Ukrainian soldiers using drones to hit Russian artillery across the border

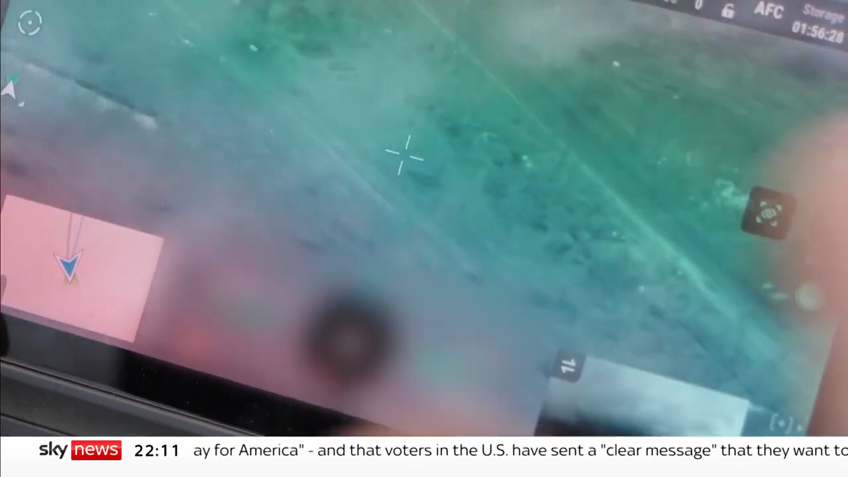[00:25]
Yeah, yeah, yeah. On the screen, he can see blocky images of Russian soldiers.